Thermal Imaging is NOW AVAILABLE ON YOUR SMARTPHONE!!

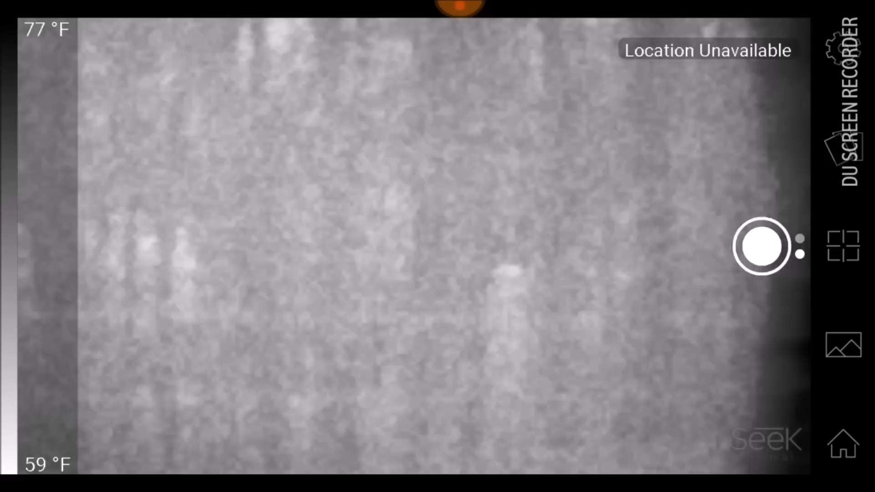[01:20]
On screen: scale top 77°F, scale bottom 59°F
so here's an example of how a human being is registered
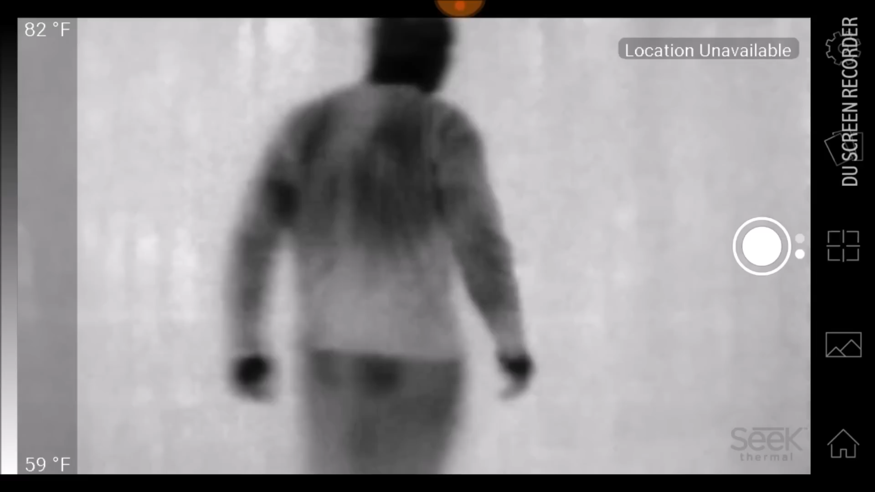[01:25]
On screen: scale top 82°F, scale bottom 59°F
by the thermal imaging this is me
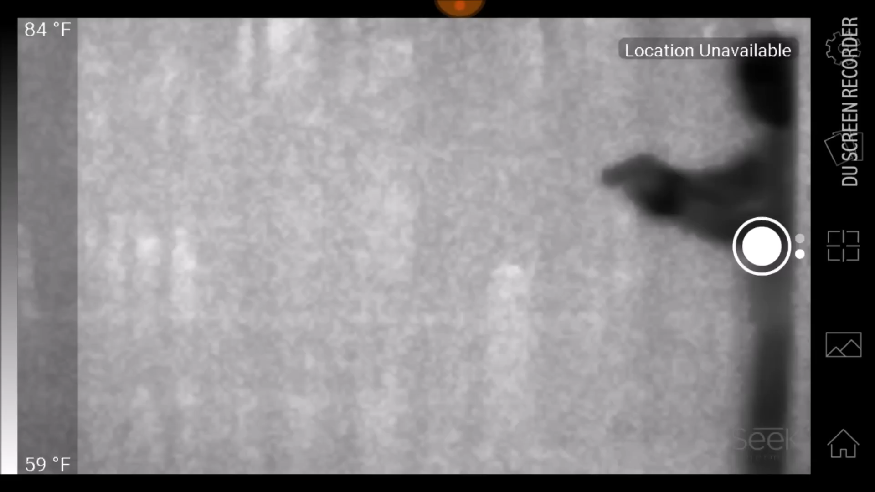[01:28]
On screen: scale top 84°F, scale bottom 59°F
and no I don't have gloves and a face mask on I'm actually
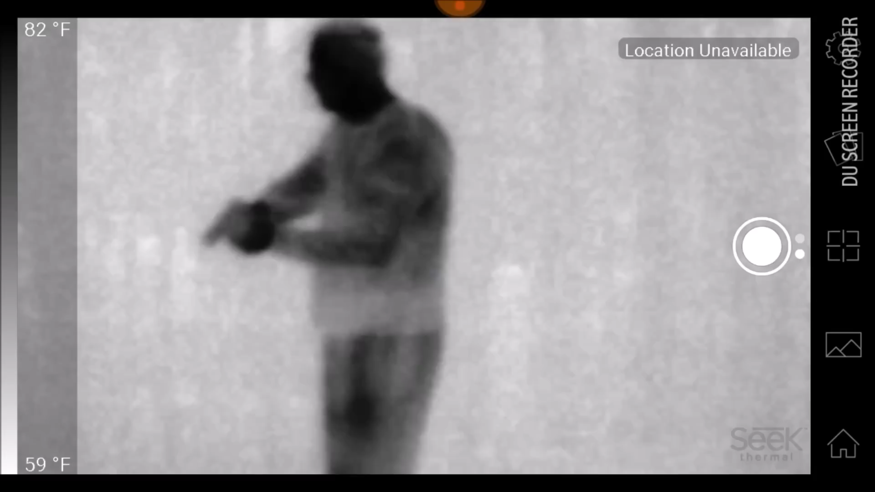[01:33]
On screen: scale top 82°F, scale bottom 59°F
just in you know sweats and a sweatshirt and it's pitch
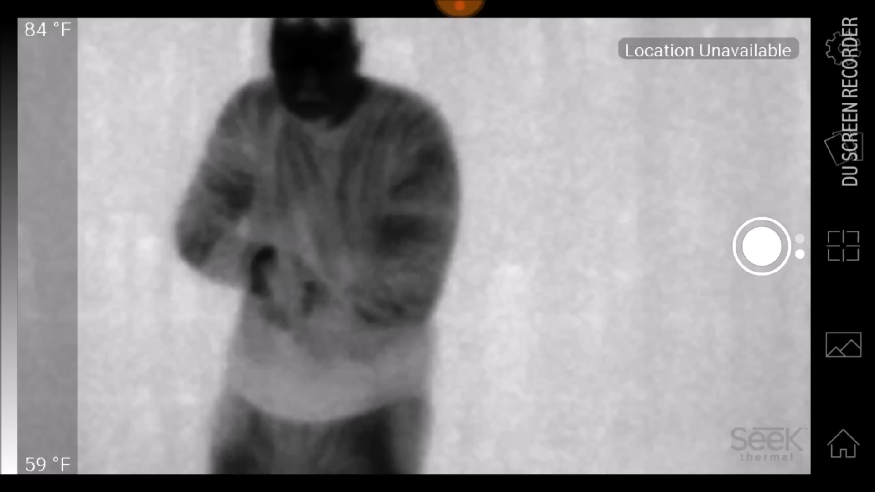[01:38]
On screen: scale top 84°F, scale bottom 59°F
black outside it's absolutely dark where you can't even see anything and I
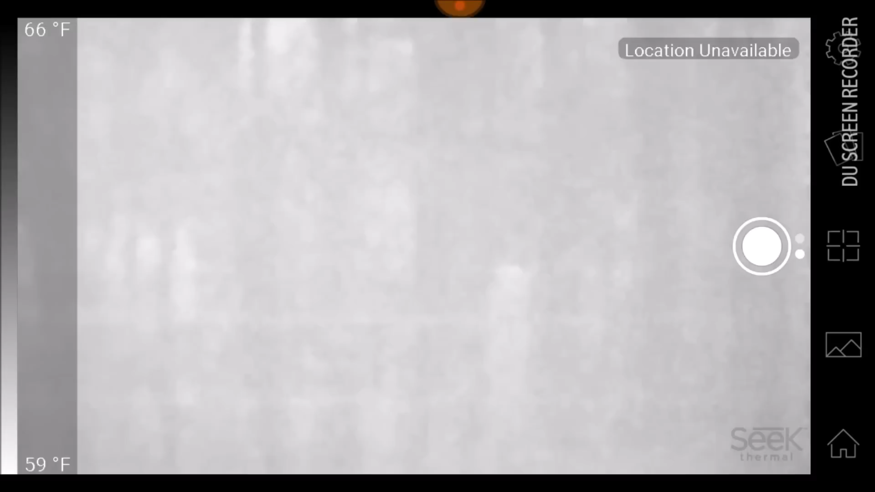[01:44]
On screen: scale top 66°F, scale bottom 59°F
set the camera up on a tripod this is just one of the different modes on there there's like 10
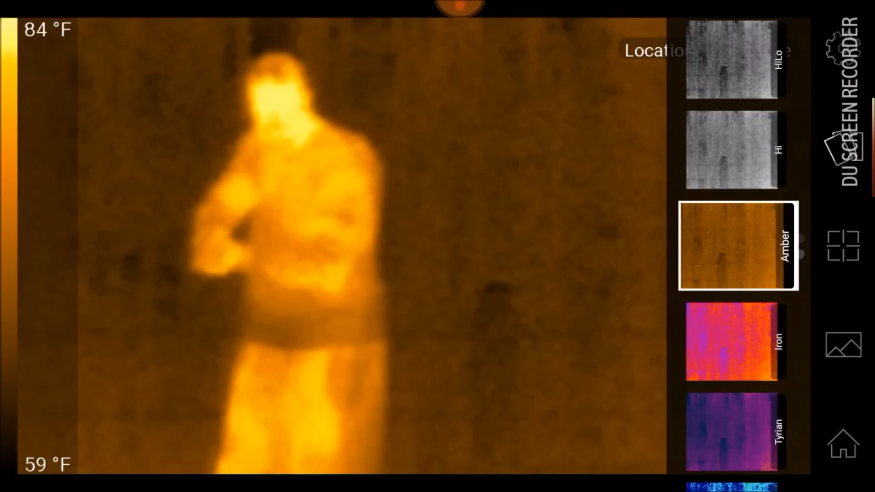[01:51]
On screen: scale top 84°F, scale bottom 59°F
different modes you can use the camera
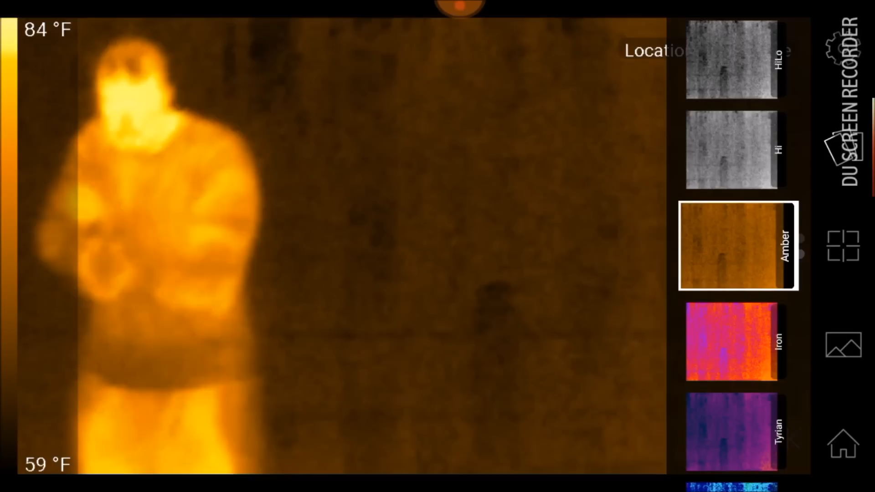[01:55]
On screen: scale top 84°F, scale bottom 59°F
doesn't see shapes and things like that the camera just sees temperature
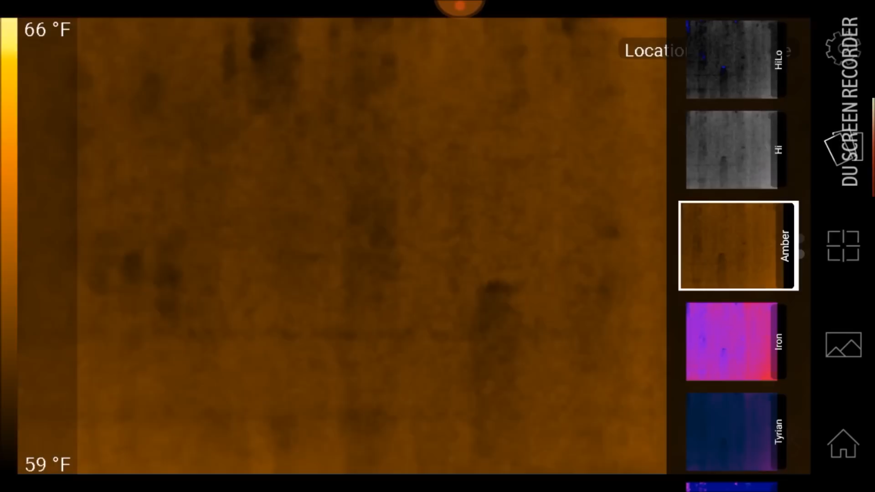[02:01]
On screen: scale top 66°F, scale bottom 59°F
variations oh and there's my cat I was looking for her and I
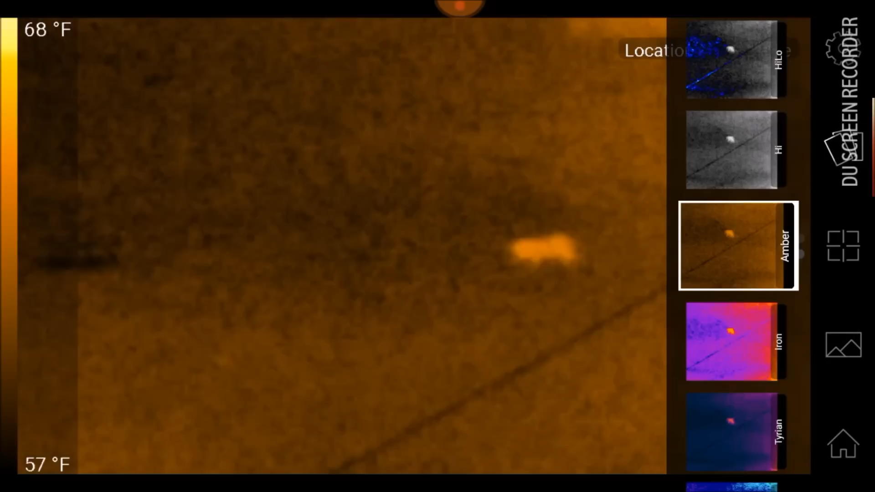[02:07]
On screen: scale top 68°F, scale bottom 57°F
heard her bell jingle over here so I pointed the camera that way
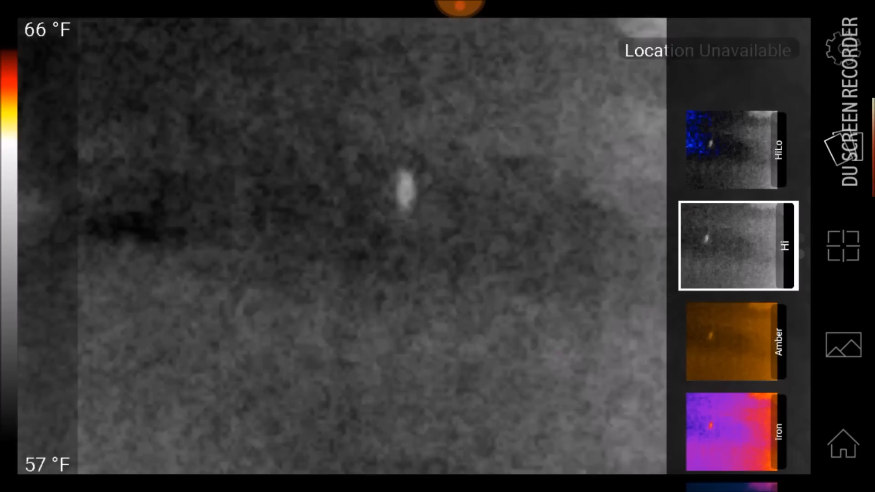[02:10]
On screen: scale top 66°F, scale bottom 57°F
and sure enough there she is she's walking away from me right now so I'm just switching the
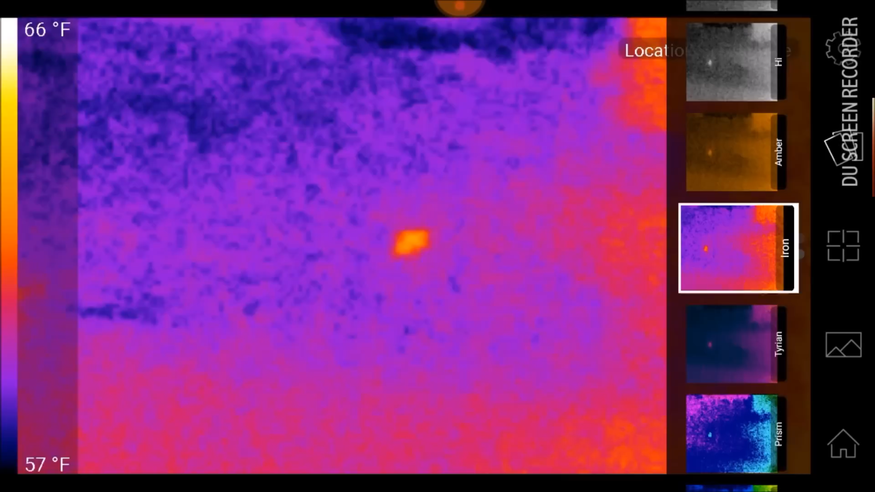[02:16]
On screen: scale top 66°F, scale bottom 57°F
views for you to get an idea on what the heat signature looks like I'm gonna say
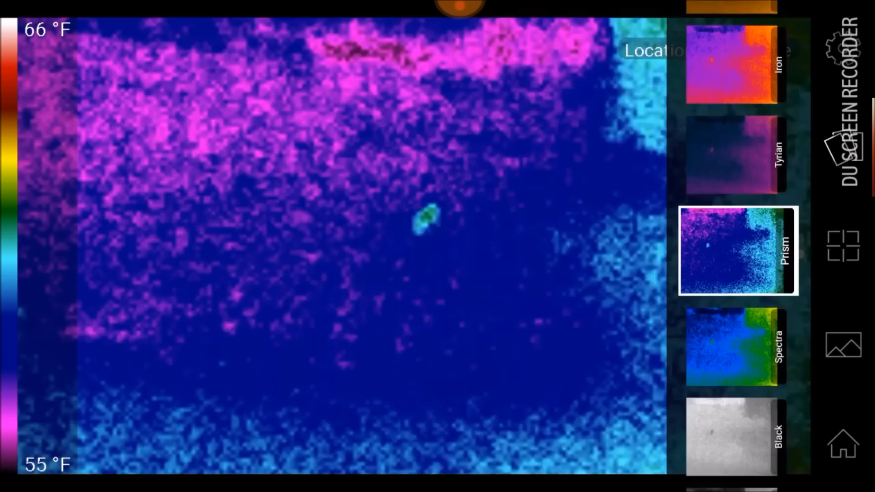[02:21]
On screen: scale top 66°F, scale bottom 55°F
she's 40 yards away right now give or take but you can clearly see there is something
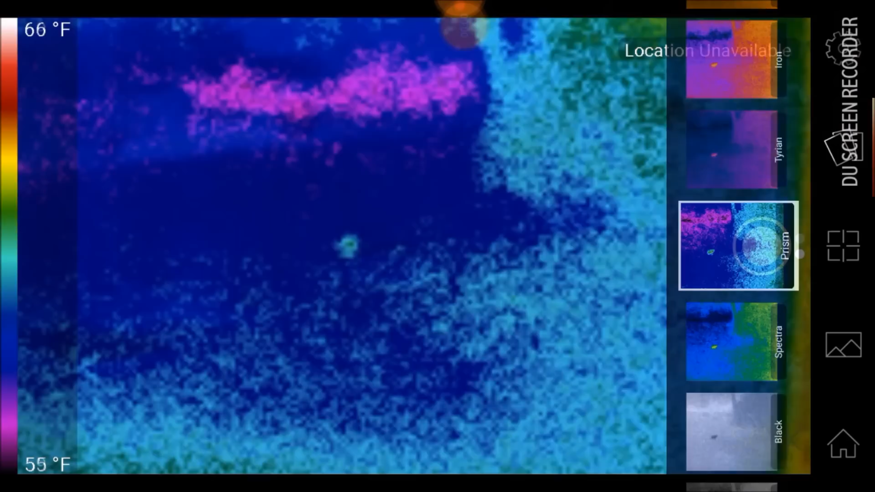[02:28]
On screen: scale top 66°F, scale bottom 55°F
warm moving oh there's some deer out here oh there was a minute ago oh
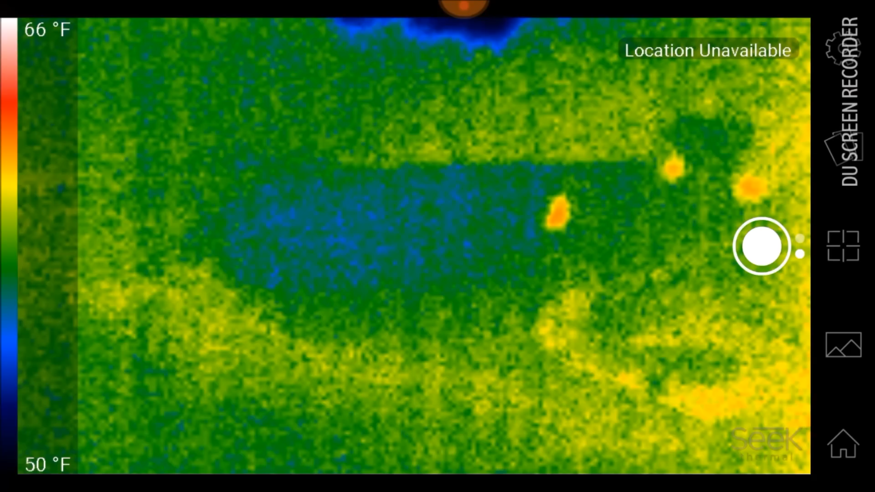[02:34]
On screen: scale top 66°F, scale bottom 50°F
yeah there they are they're up in
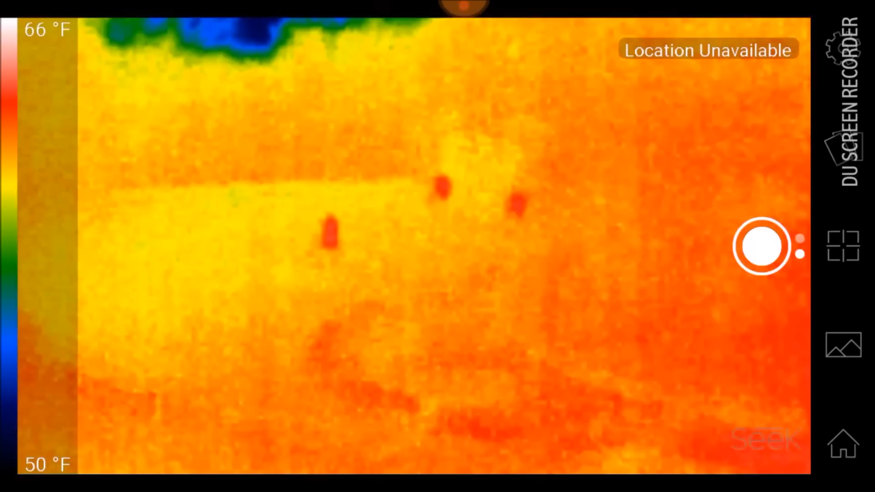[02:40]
On screen: scale top 66°F, scale bottom 50°F
the front lawn let's try a few different views here